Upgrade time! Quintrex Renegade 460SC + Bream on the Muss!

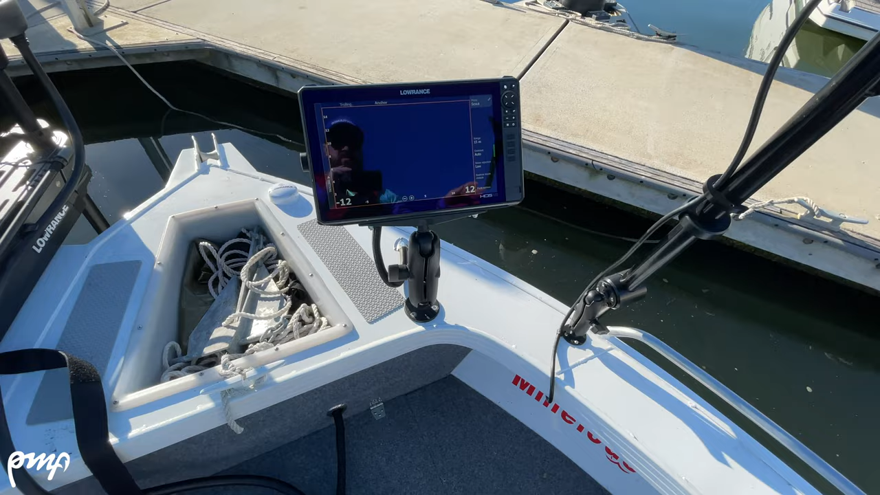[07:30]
Just got a spot locked in here, turn that off.
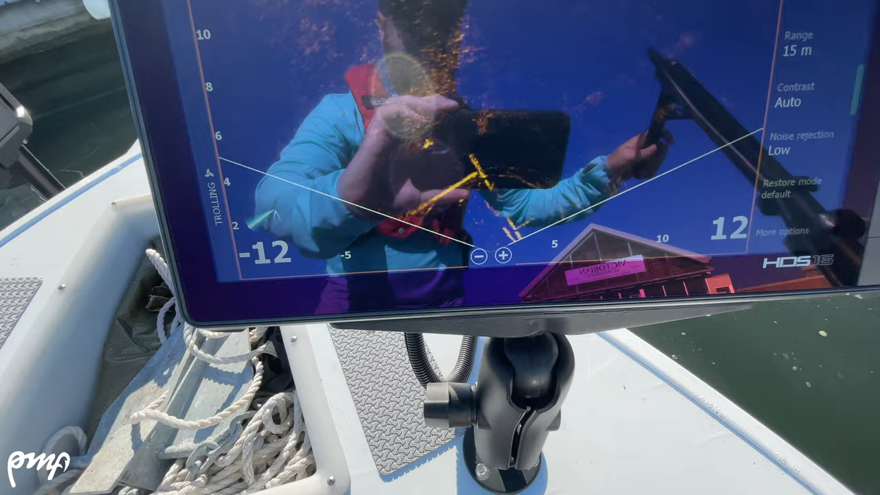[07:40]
Having that ability to look under pontoons is pretty cool.
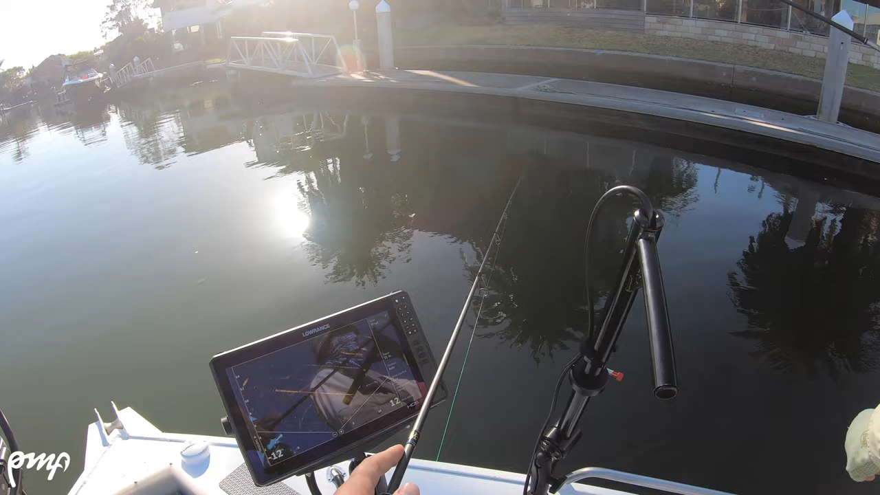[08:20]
Here they come. It's like 3 or 4 coming out.
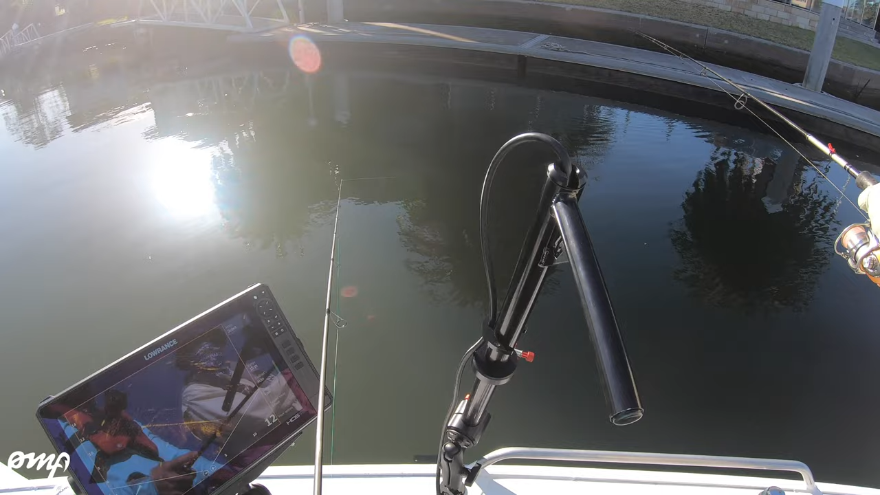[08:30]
Come on. Ah, too high up. It's just so light, this thing, I often forget.
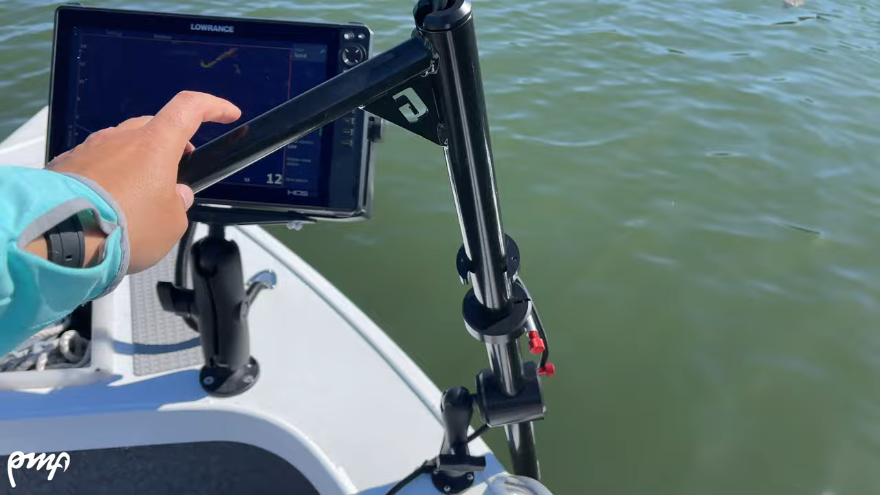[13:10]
Had to restart that, got a bit carried away. So as you can see, the pole's on a bit of an angle away from the boat, and that's to get a good angle up
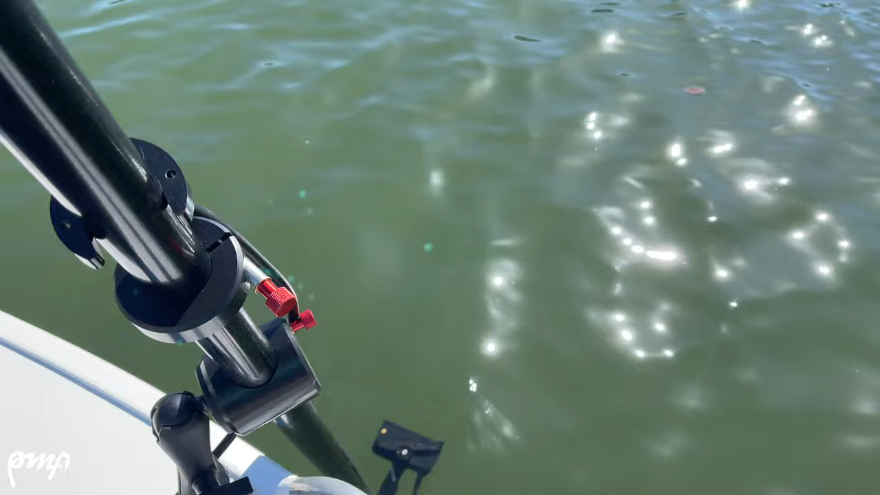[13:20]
on the transducer so that it's shooting out at these pontoons and gets us best,
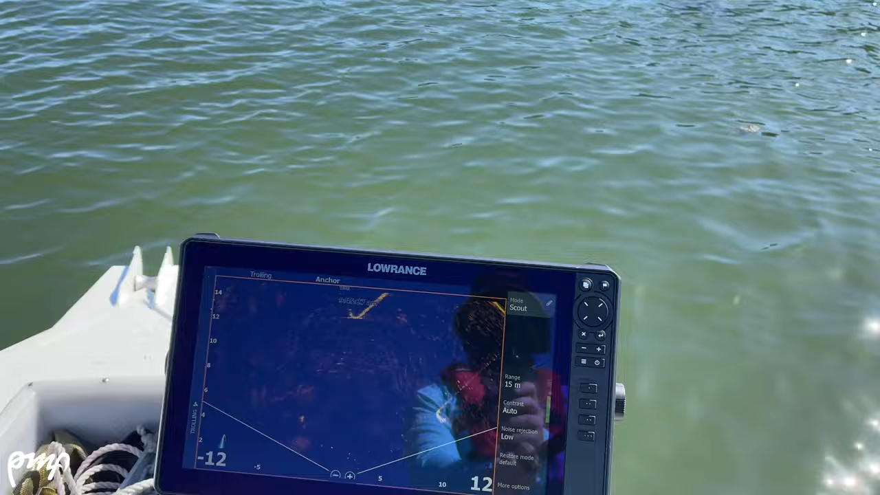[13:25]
I guess, range and best definition and clarity from a fair distance away.